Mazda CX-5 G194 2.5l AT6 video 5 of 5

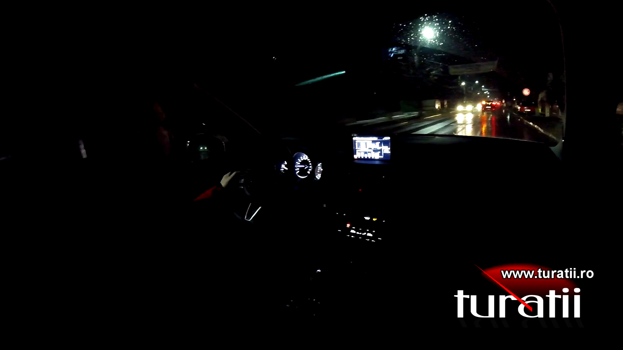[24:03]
În oraș se chinuie un diesel, da? Toată lumea știe asta. Sigur, dacă ai un parcurs mixt, nicio problemă. Adică dacă faci 50-50 autostrăzi și oraș, așa e în regulă, poți să iei și diesel și benzină și ce vrei. Deci asumați-vă treaba asta. Un consum mediu cam în jurul a 10%. Eu personal n-am văzut sub 9,1. Uitați-vă că merg acum cu 90 constant și a scăzut un pic de la 9,3 la 9,2 și probabil că o să scadă și la 9,1,